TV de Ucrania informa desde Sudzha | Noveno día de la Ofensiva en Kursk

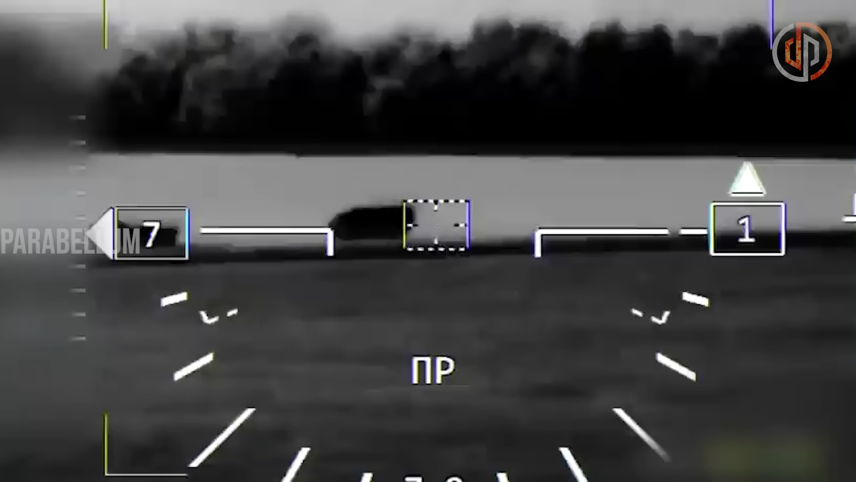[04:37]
Ahora veremos el blooper del día. Las redes sociales rusas publicaron un video de uno de sus helicópteros
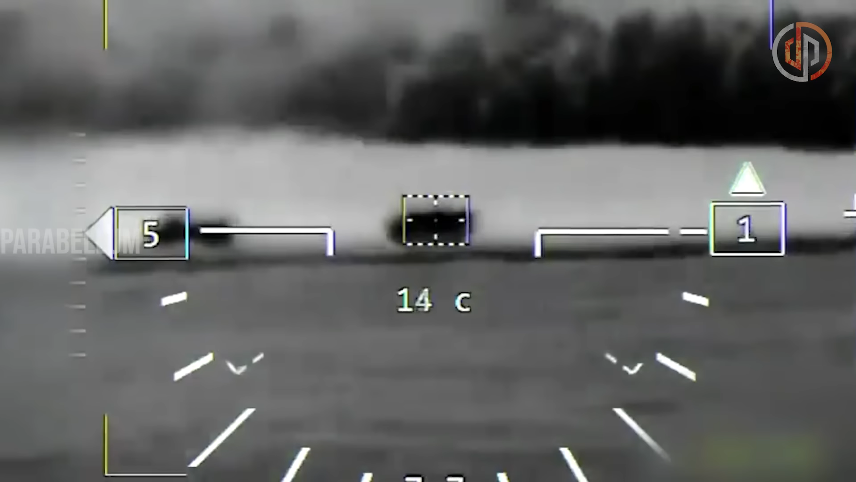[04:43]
de ataque destruyendo con gran eficiencia un convoy con misiles guiados.
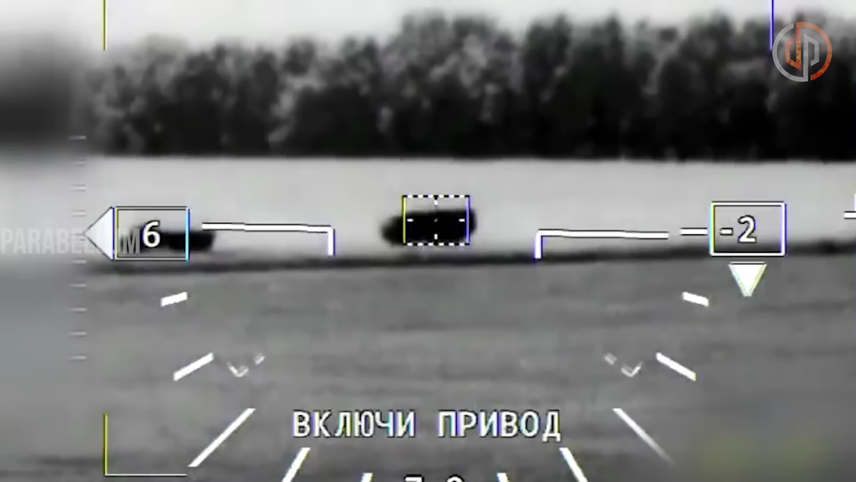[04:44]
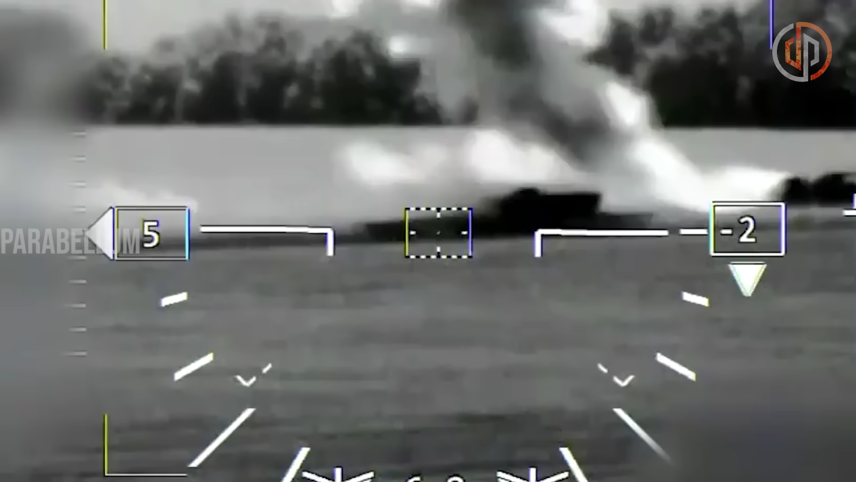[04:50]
Lamentablemente, posteriormente se supo que el convoy atacado era ruso.
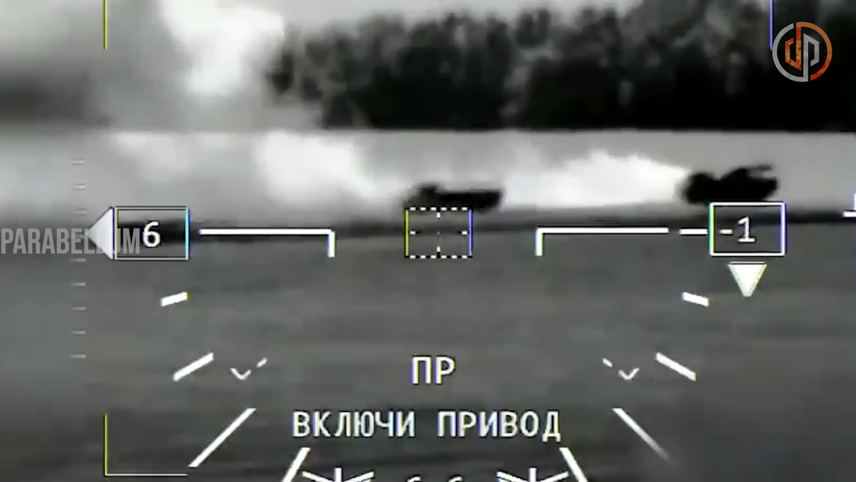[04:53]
Ups, parece que alguien va a tener que responder ante una corte marcial.